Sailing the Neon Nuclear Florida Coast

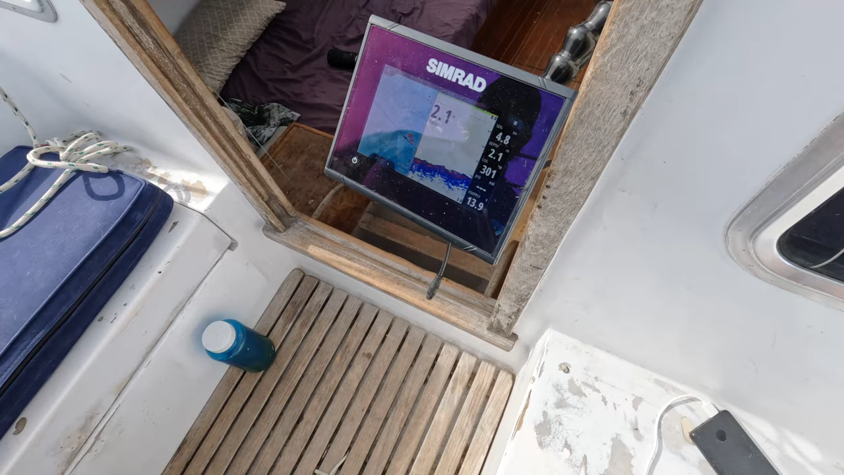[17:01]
But our depth sounder is half a meter down since we are about 2.6.